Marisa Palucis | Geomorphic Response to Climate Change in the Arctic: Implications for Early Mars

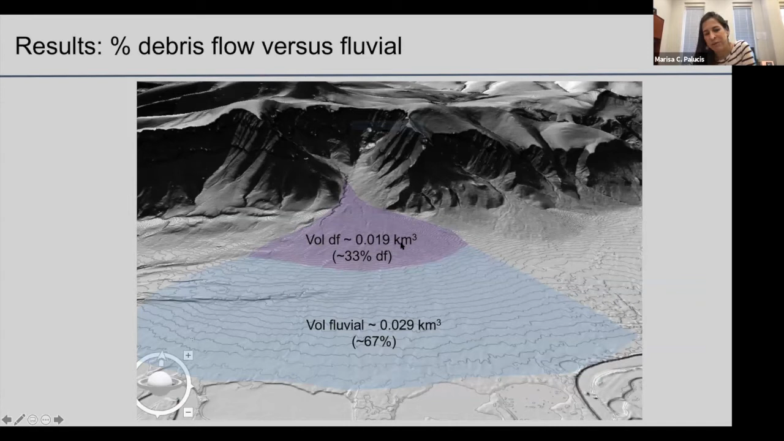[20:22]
that translates into about 33% of the fan itself would be debris flow deposits, and another about 67% of the fan would be fluvial deposits.